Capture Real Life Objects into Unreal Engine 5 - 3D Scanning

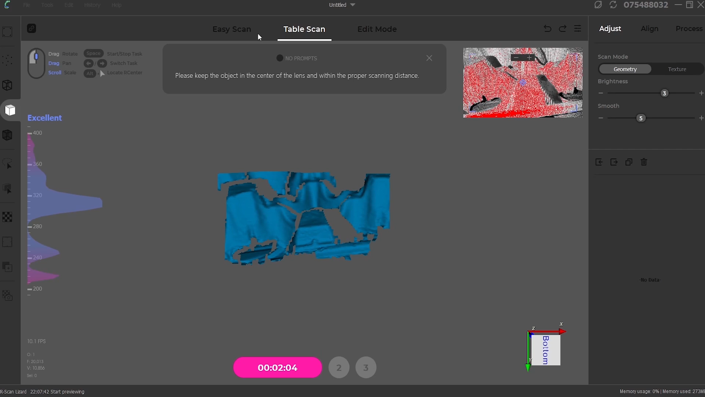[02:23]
Or you can use the turntable mode to scan objects on the little electronic turntable.
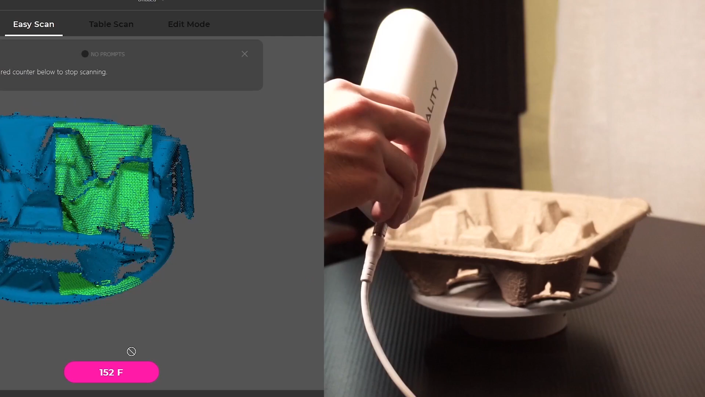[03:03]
You don't even have to place little stick markers to capture detail or depth. But with the CR Scan Lizard, you just click the scan button and start capturing all the fine details of the target with no marker scanning.
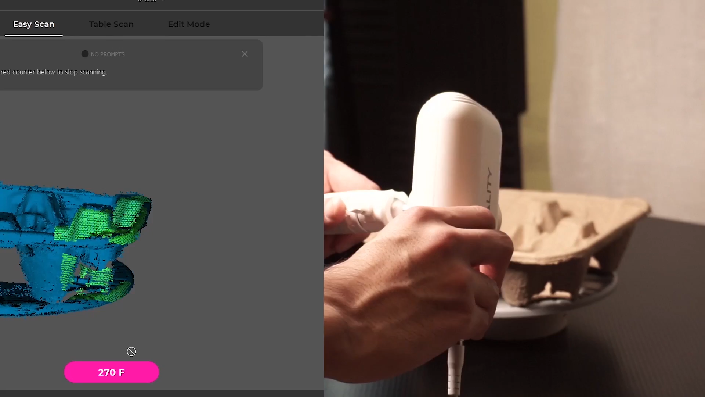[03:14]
The CR Scan Lizard also features multi-byte scanning,
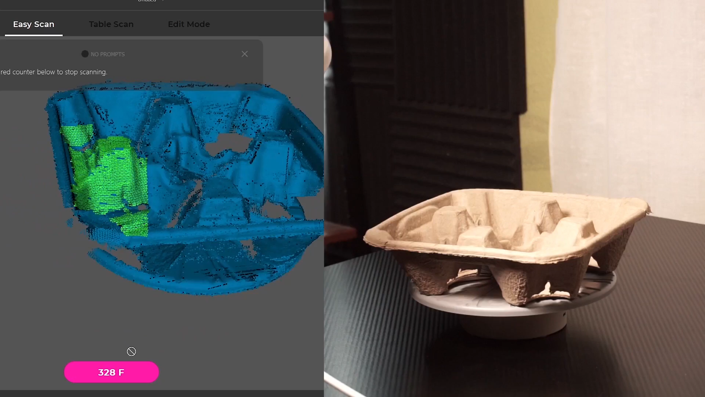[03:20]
which means you can switch between different scanning modes to find the most suitable one under various circumstances.
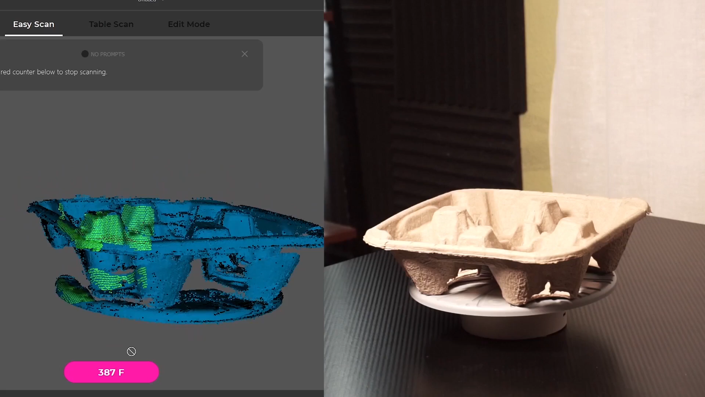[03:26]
The CR Scan Lizard can scan from 15mm to 1500mm.
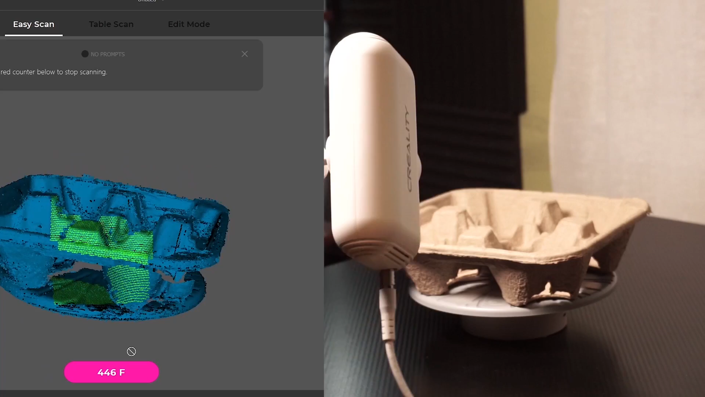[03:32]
So here I am scanning the first object that we have here. The first object that you see me scanning here is this little cardboard drink-carrying tray.
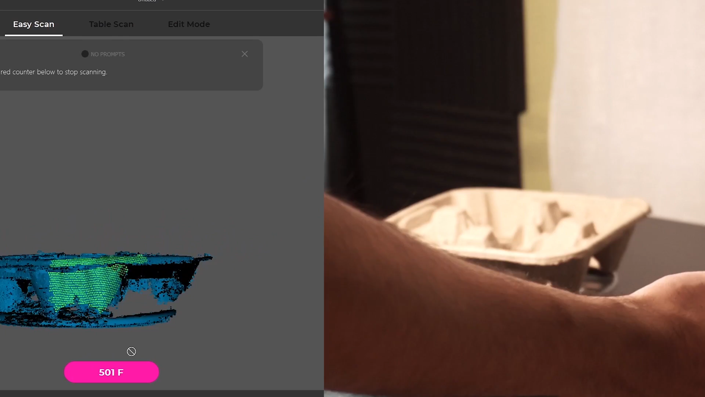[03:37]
I chose this object because there's, you know, a lot of little detail here on this cardboard.
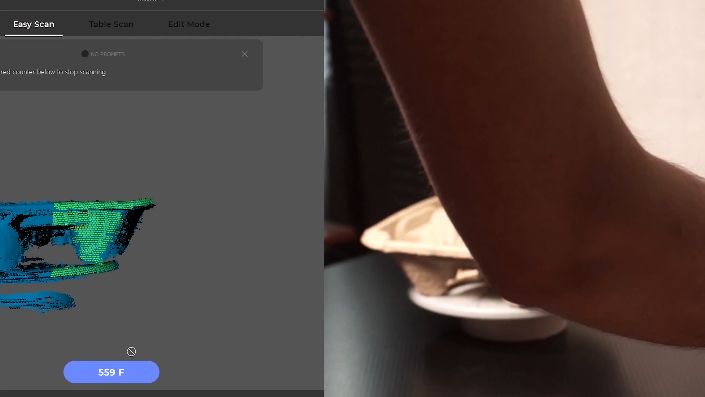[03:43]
And I was wondering how well the CR Scan Lizard would pick everything up. And as you can see, it's really easy to scan things. You just move around the object and it picks up all the little details. So I just finished scanning the whole object.